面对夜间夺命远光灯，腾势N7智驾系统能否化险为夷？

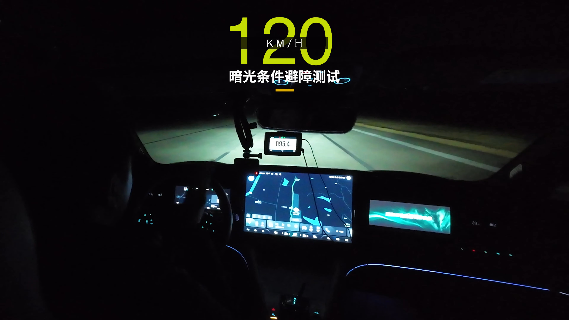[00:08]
老远老远老远，刹车啊！ 120终于是撞上了这个充气的假车。好，没问题，110通过。其实刚才我们这个 VBOX 上面啊，行驶车速已经是112，但是最后还是安全稳定的停下来了。